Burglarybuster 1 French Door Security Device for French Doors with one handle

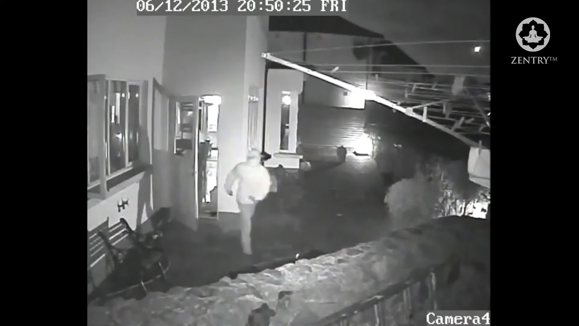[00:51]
Burglars favour doors because they need to know how they are getting out before they enter and will know if you are in or out and when you are in will seldom break the glass. Instead, they will seek quiet ways to gain entry.